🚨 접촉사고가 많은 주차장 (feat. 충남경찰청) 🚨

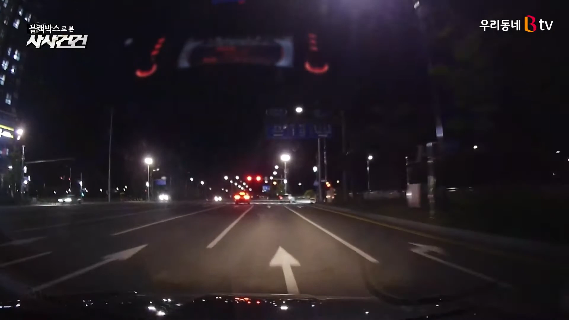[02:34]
차량이 직진 신호에 따라 교차로에 진입하는데요 순간 신호위반 차량과 충돌합니다 신호위반 교통사고는